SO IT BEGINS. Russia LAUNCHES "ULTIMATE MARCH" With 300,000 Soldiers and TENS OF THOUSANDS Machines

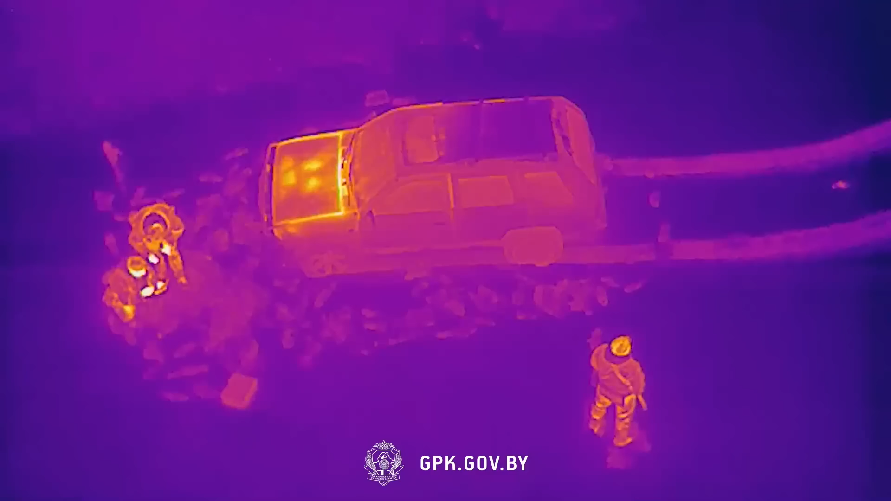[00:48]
Next we have a video from Belarus, and this is the footage of a Ukrainian drone,
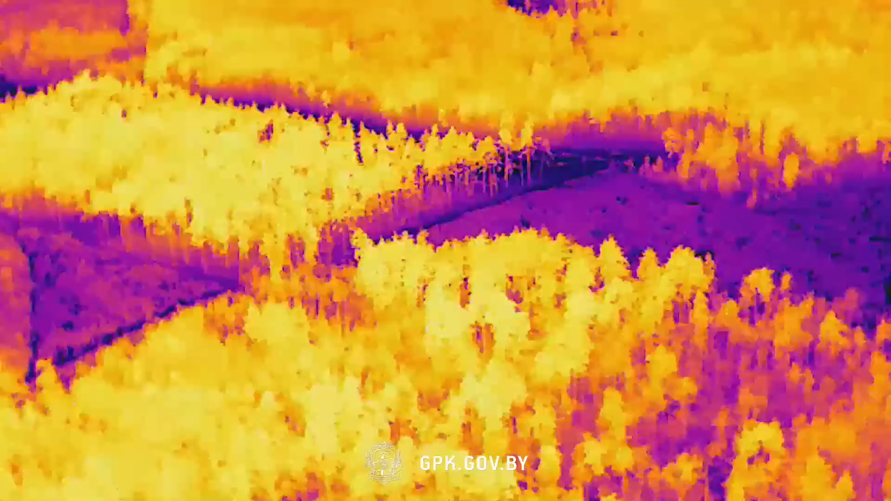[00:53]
which allegedly was flying above Belarus.